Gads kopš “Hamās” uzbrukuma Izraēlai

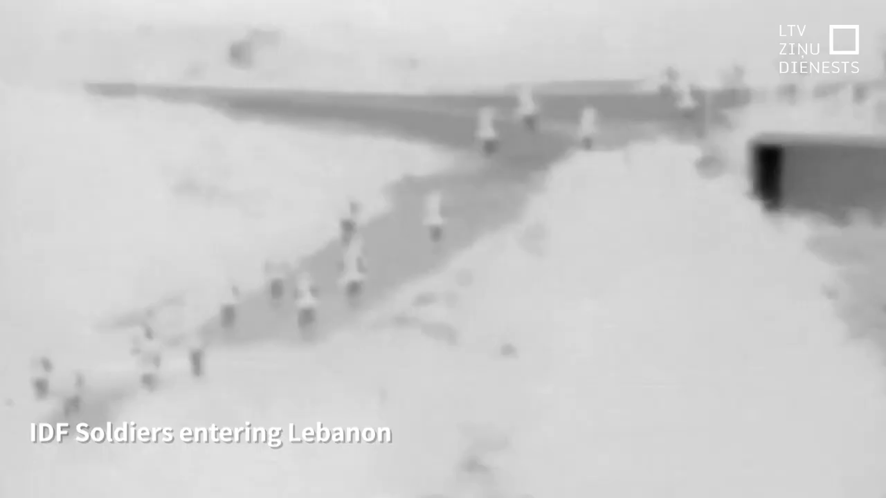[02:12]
Izrēla izvērsusi savu zemes iebrukumu Libānas dienvidos, vēršoties pret Irānas atbaltīto kaunieku grupējumu Hezbulā.